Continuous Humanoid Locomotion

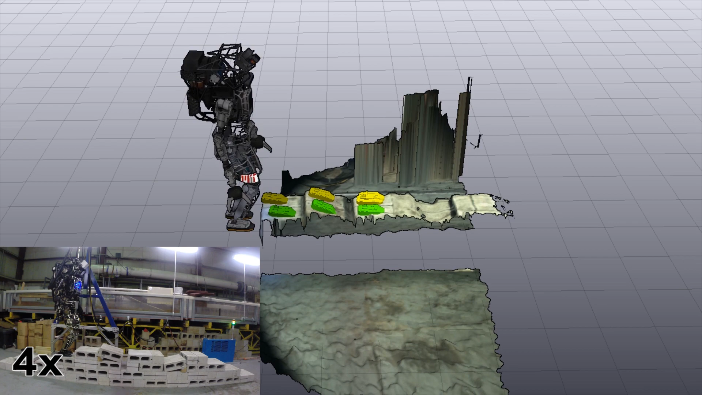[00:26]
Here we use only the stereo camera to estimate the terrain in front of the robot, while the robot's mapping system continuous builds a volumetric model of the environment by fusing each stereo image produced by the robot's sensor head.
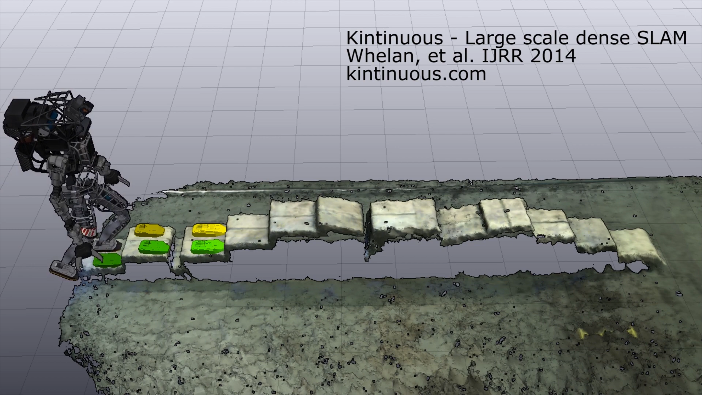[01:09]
Here, we replay the action of the robot along with the full map created by the end of the experiment.
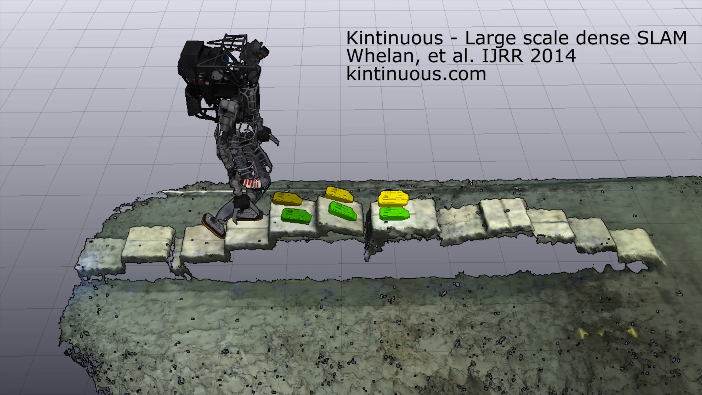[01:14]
The mapping approach was originally developed to produce high-quality maps with active RGBD cameras such as the Kinect.
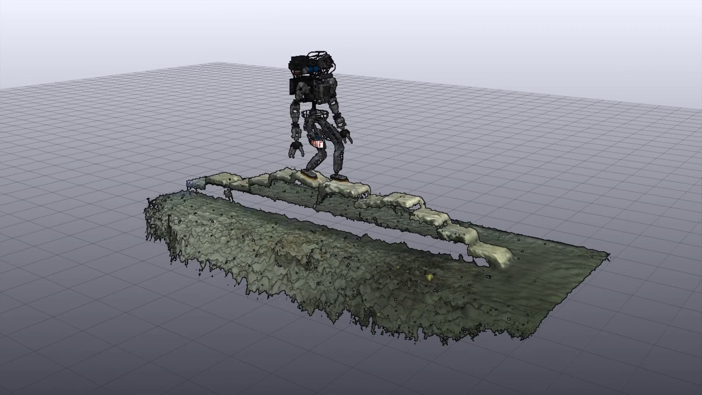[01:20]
Of particular importance is the quality of normals which can be estimated from this fused stereo map.
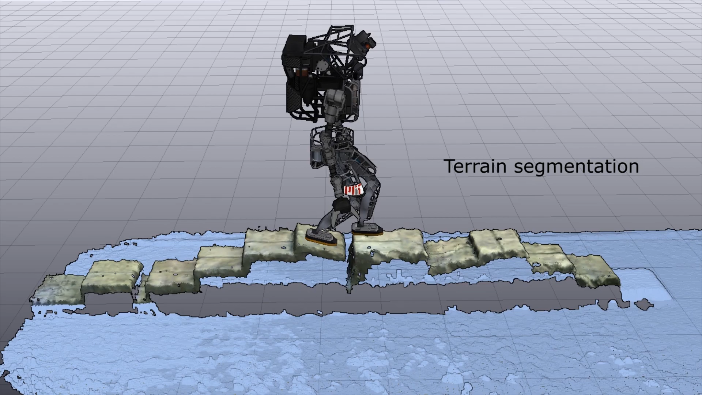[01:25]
Here we visualize the steps required to fit planar regions of the terrain.
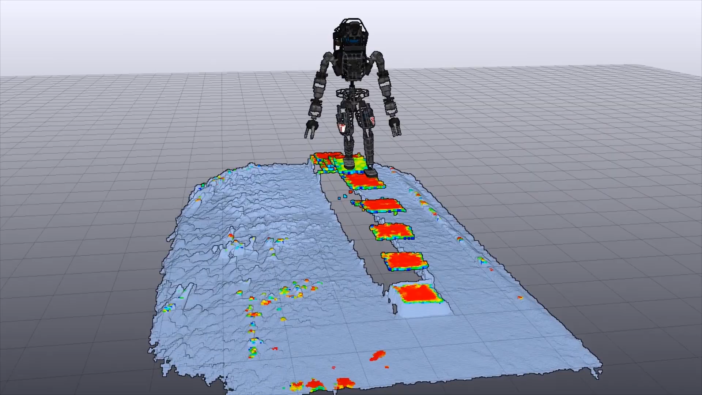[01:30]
First we extract and ignore the ground plane, next we determine the points containing normals facing upwards.